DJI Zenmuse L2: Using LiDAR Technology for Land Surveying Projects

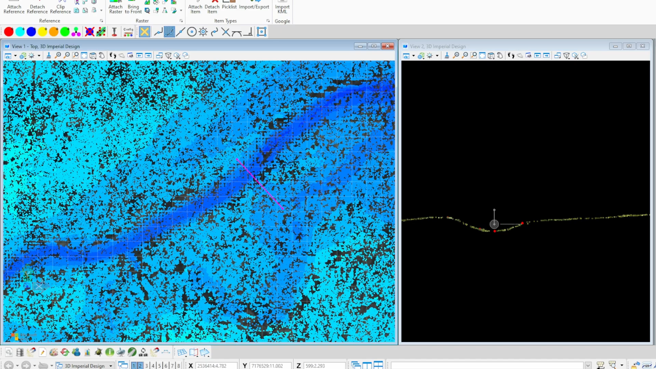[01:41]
Then you're going to mirror that on the back end as well, again going to that top of bank and the natural ground coming through it.
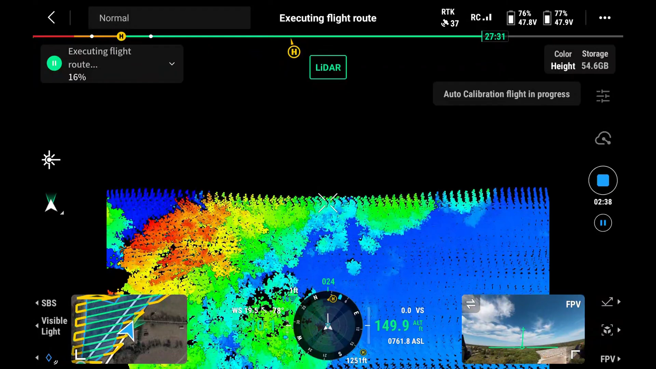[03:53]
You know, we're sending out with the L2 about 1.2 million points per second.
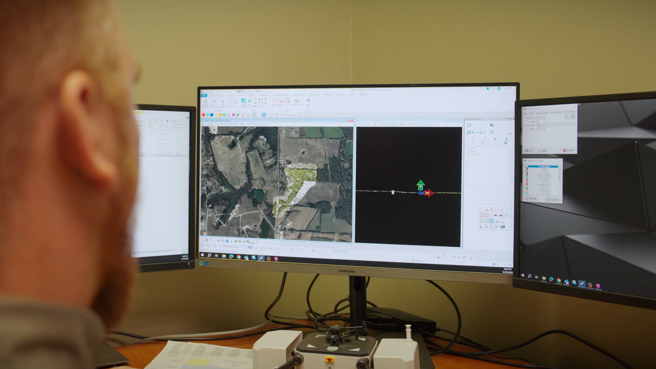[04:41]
A good way to visualize that is we'll run a distance from playing, which helps us find the highs and the lows. And now you come in and look in, you're able to tell where the high area is here represented by the reds, dropping down in the greens, and then you're finding that really nice defined blue section there.
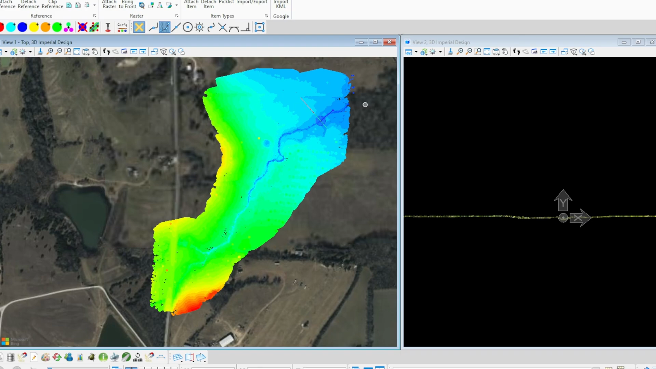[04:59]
That's going to be our creek right all the way through this property. We do maintain a really good definition. You see a really nice blue line, a defined area running through showing where that water's coming through.
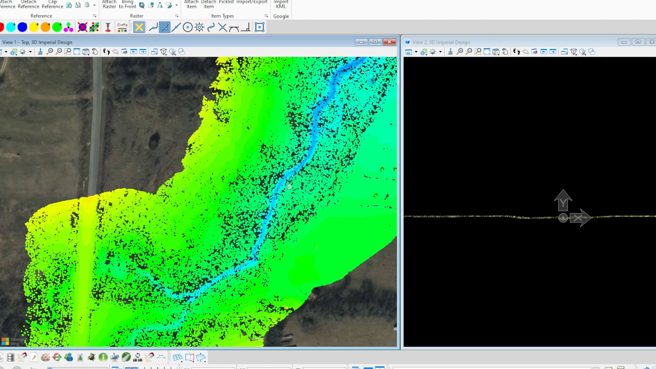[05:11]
And also, you can see where we have a less but still defined drainage area. So you have that nice top of bank showing here,
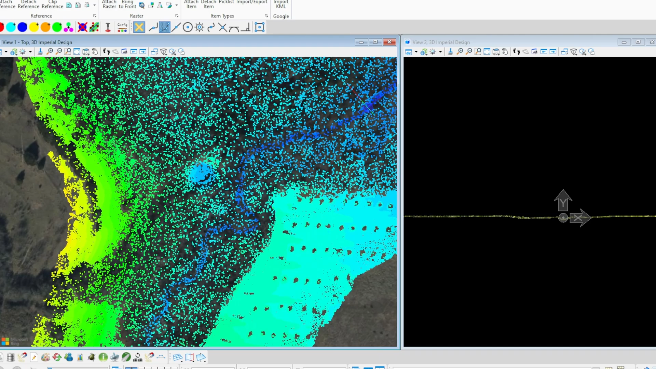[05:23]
going into a flood area, and then finally pouring into the creek as it runs away.